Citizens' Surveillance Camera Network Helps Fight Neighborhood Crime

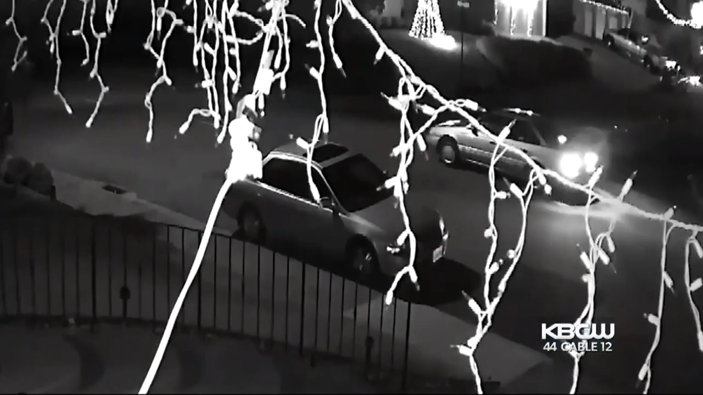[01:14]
The flare incident happened in December. Surveillance cameras caught images of people driving around, firing flare guns at houses.